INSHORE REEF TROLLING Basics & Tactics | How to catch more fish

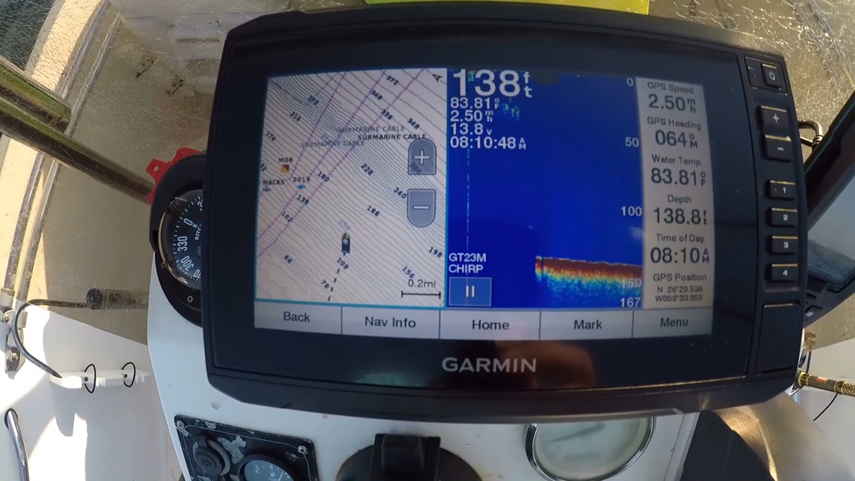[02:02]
On screen: water 83.81°F, speed 2.50 mph
Currently sitting in right around 138, 140 feet of water. Like I said, we're going to be trolling the ledges of the reefs, doing a couple different tactics, hopefully showing you how to get into the bike.
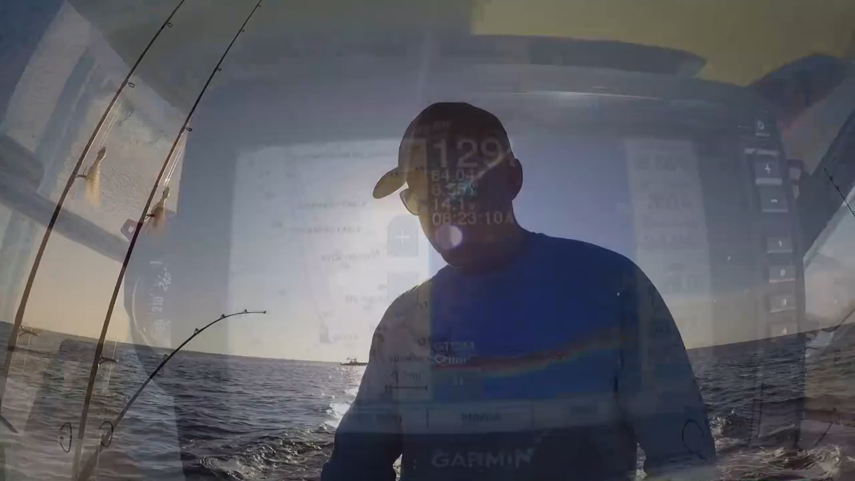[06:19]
So you can identify these ledges and stuff by looking at your fish finder and finding some basic structure. But you also want to look at your GPS and look at the contour lines.
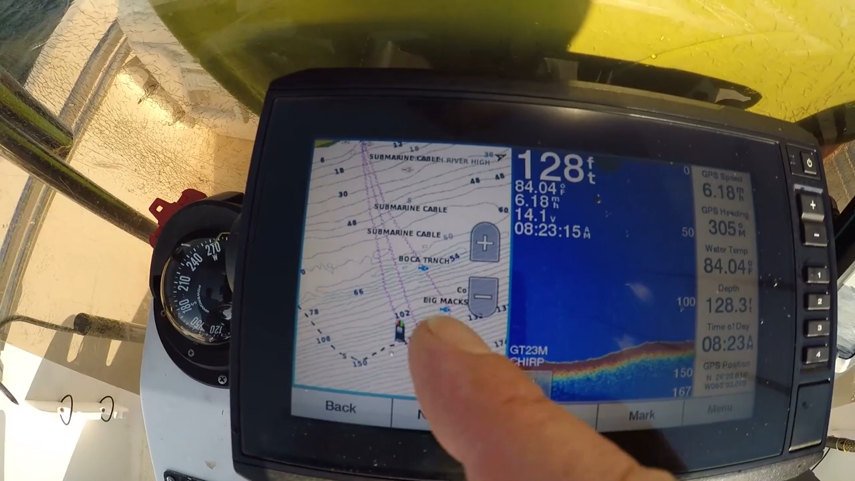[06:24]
On screen: water 84.04°F
If you've got contour lines that are packed closely tight together, that means you're going over a ledge.
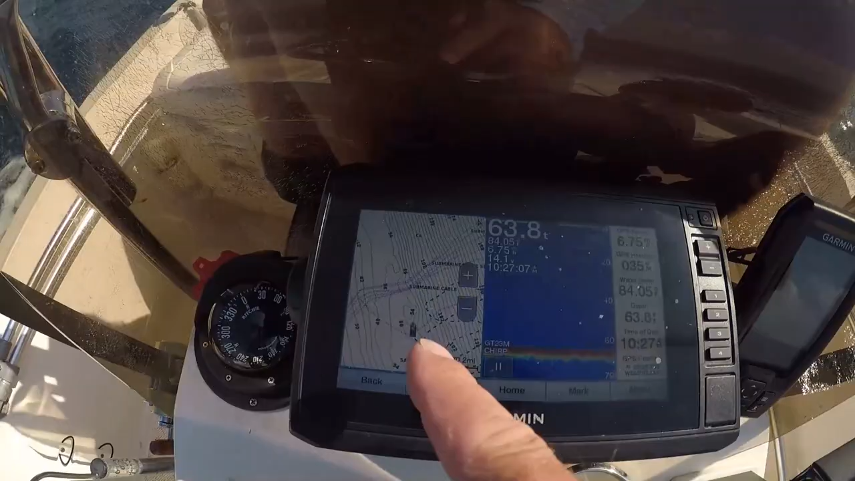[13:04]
On screen: depth 63.8 ft
Versus what you're reading. On your fish finder. On the GPS. You can see. Defined structure.
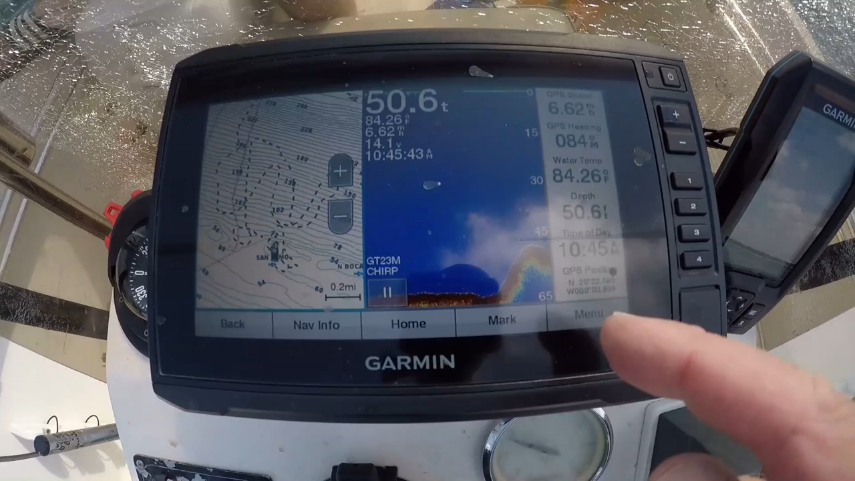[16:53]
Looking for these ledges. Defined coral heads. So in essence you know reef trolling is some great family fun.